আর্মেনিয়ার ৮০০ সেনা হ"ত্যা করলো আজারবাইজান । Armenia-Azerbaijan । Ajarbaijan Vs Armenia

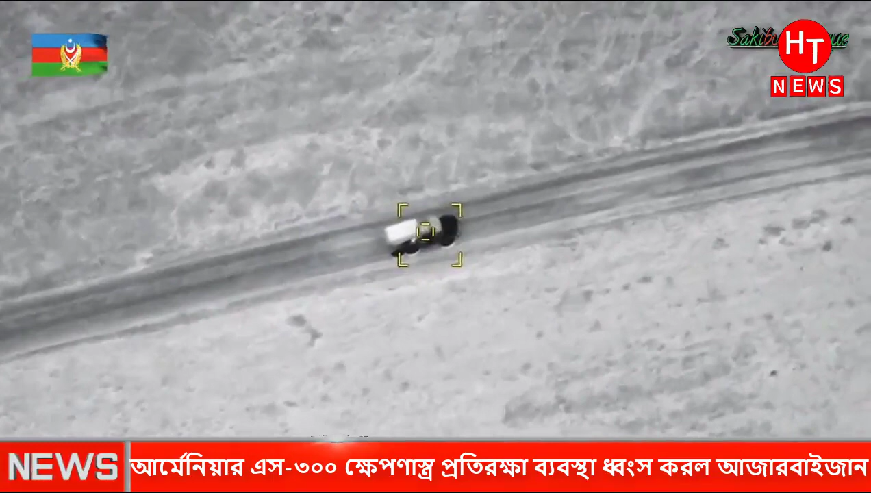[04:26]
આજેરી ડ્રુન હામલાર બીડ્યો ફુટેજ એઈ બીડ્યો છોબી થિકે શાન્દે